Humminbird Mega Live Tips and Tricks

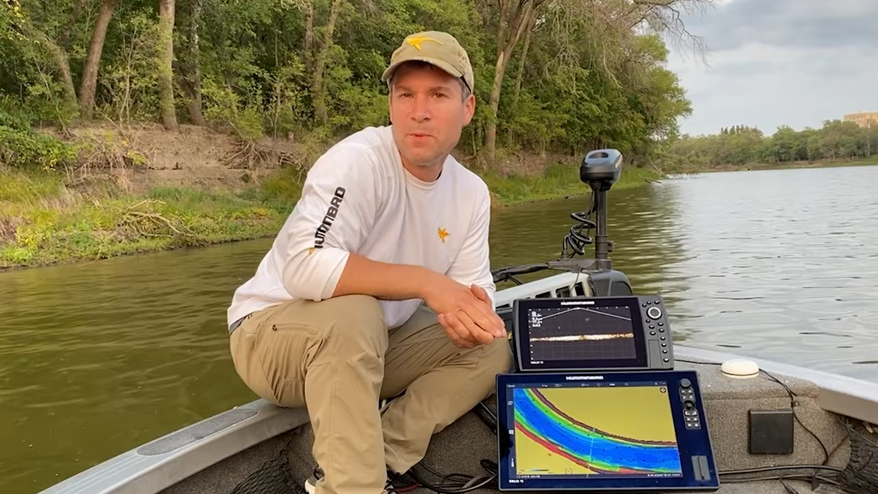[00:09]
Hey everybody, with Hummingbird's release of Mega Live, they really have reset the bar in live imaging sonar.
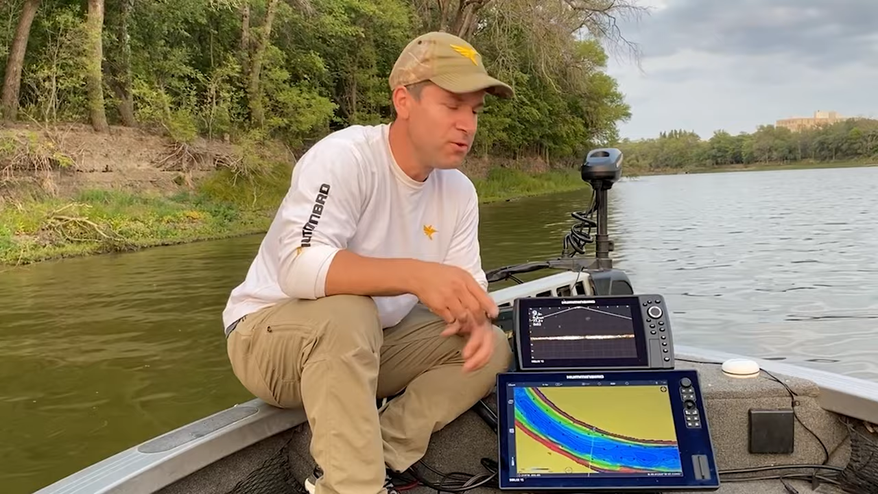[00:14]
The first thing you'll notice is the image clarity, the edge-to-edge clarity.
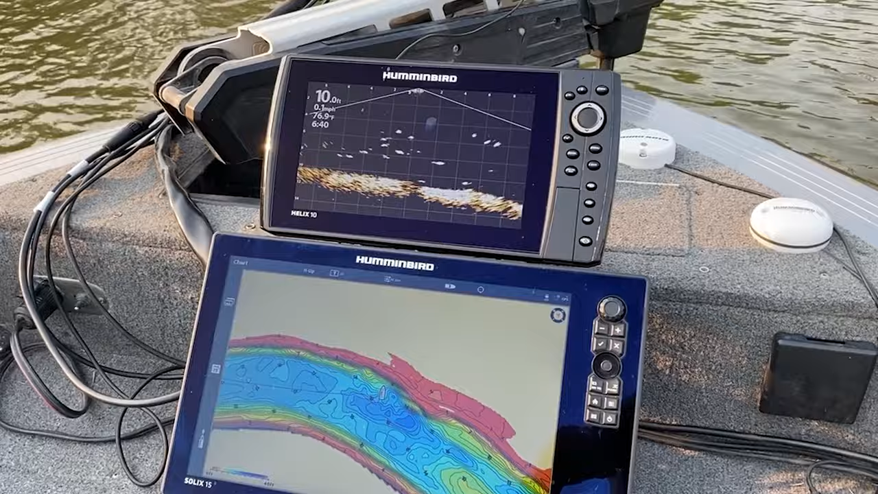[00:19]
There's no heavy segmentation, ghosting, coning, or dead spots. It really is amazing how clear this water column is, but it's actually what we would expect from Mega Imaging.
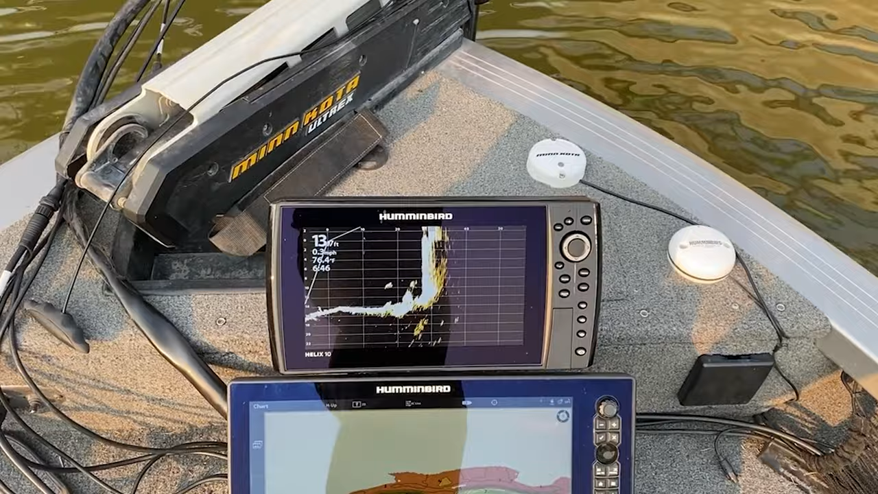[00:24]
Whether it's Mega DI, Mega SI, Mega 360 imaging, it's no different with Mega Live.
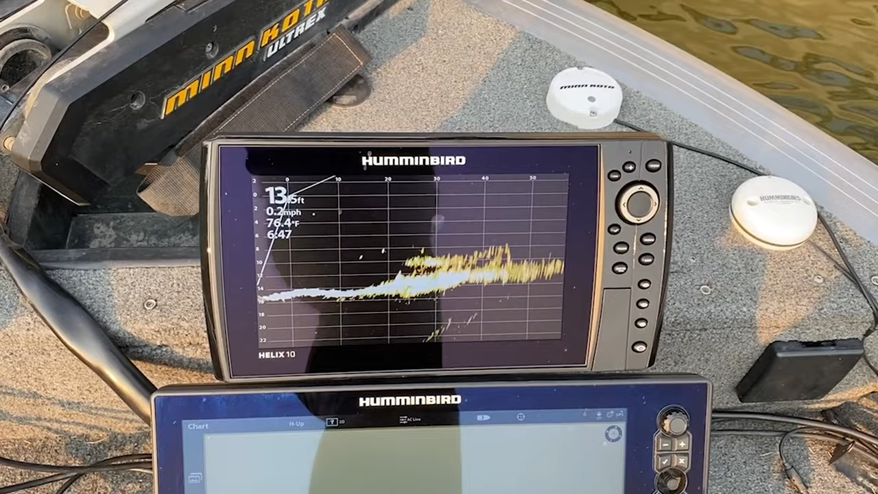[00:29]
The other difference is the simplicity. Basically, you have your transducer and then your power and your ethernet cable coming from it. That's it, that's all. There's no extra hubs or modules, so it is very much a simple system. When it comes to detail, it actually exceeded my expectations.
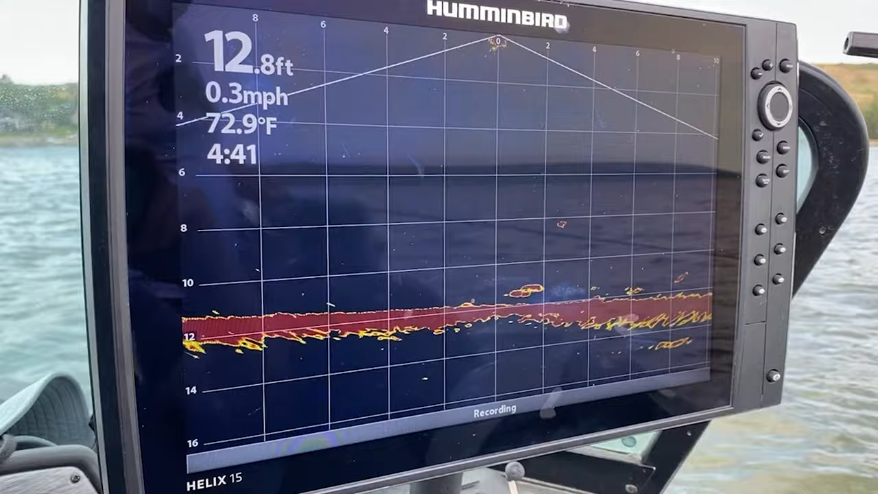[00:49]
On screen: depth 12.8 ft, water 72.9°F, speed 0.3 mph
On a recent trip, we were fishing for walleye, and you can actually make out the dorsal fin, the second dorsal fin, the tail,
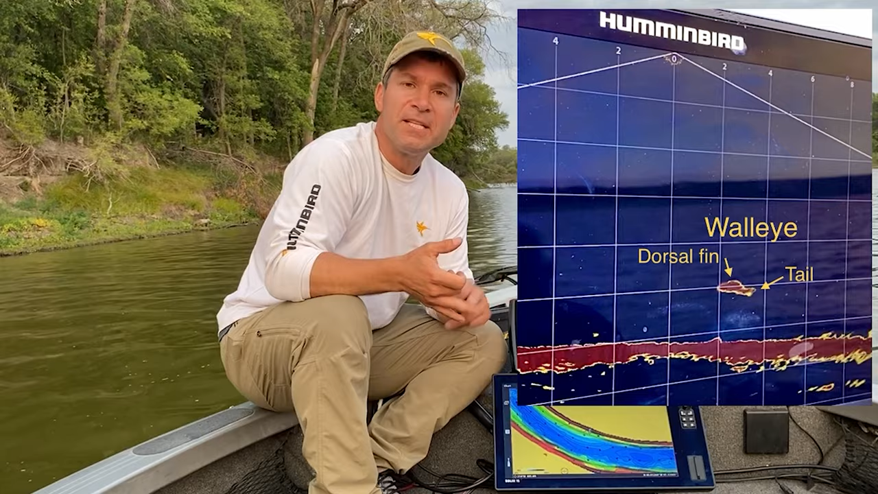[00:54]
and even in one image, when a walleye was taking a swipe at the bait, you can actually see its mouth open. In deeper water, we can track our baits, and you can also track the swivels above the baits, too. So, like I said, exceeded my expectations. When it comes to detail, image clarity, and the simplicity of the system, Mega Live really has something to offer.
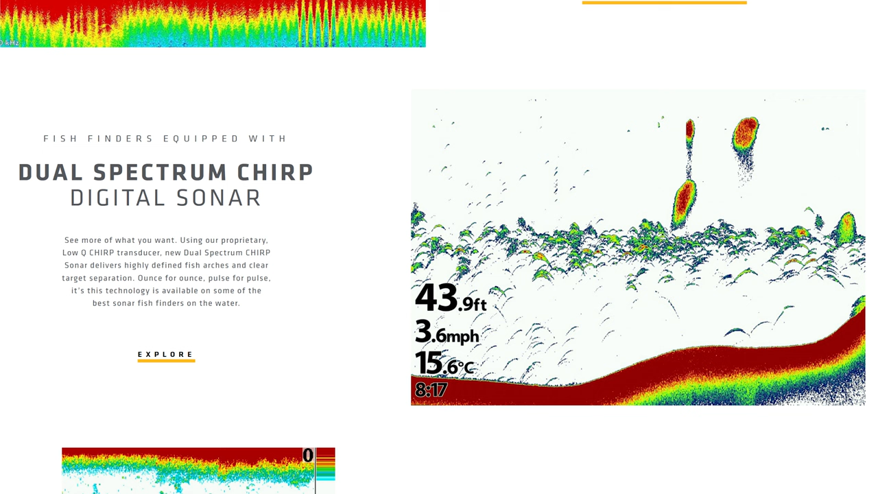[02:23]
On screen: depth 43.9 ft, water 15.6°C, speed 3.6 mph
2D sonar, our dual spectrum chirp, right? Big difference with that when you look at chirp sonar.
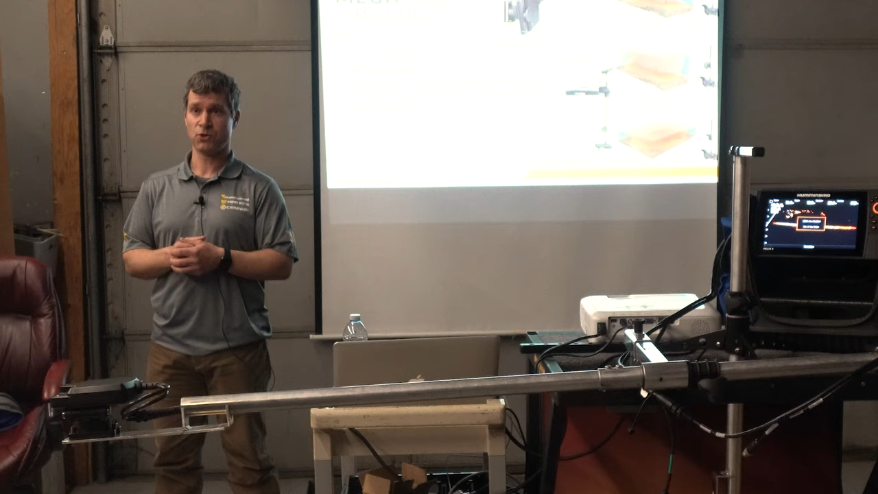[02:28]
Down Imaging Sonar, not just Down Imaging, but Mega Down Imaging,
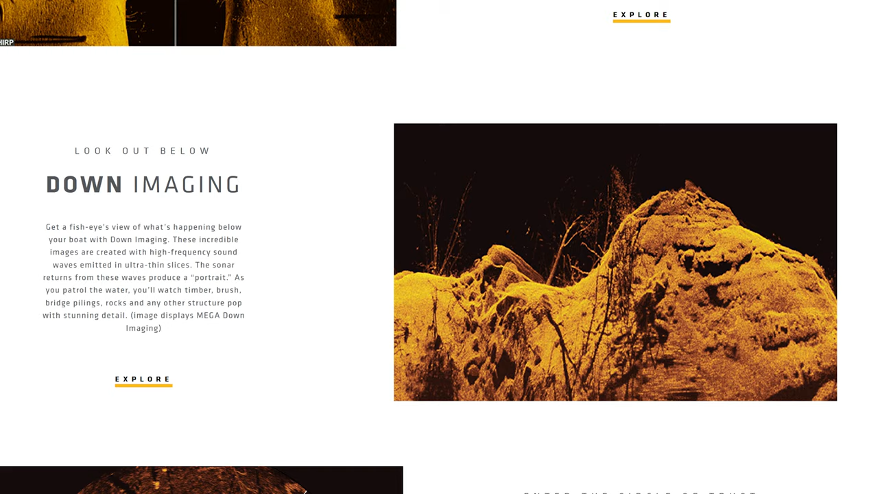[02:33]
Mega Side Imaging, Mega 360, and then, of course, Mega Live.
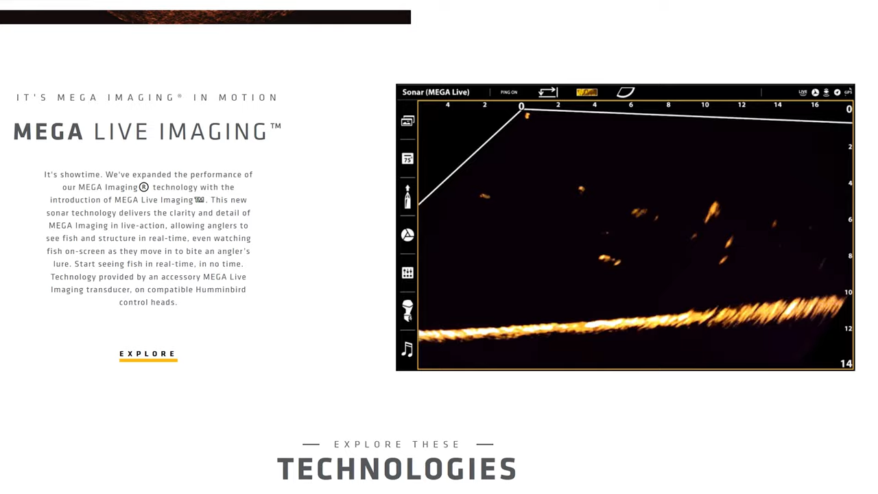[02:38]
Each one of them has their place. So, it's not as if Mega Live is necessarily the end all, but again, it's another one of those tools.
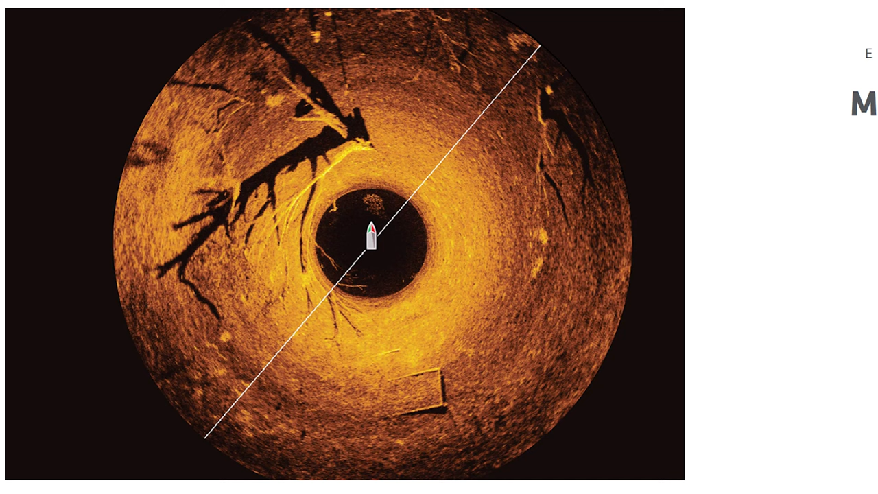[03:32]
I tell you, Mega 360 imaging, to have that lay of the land perspective, right? When I'm fishing at the front of the boat, side imaging sonar, of course, you have to be moving, right?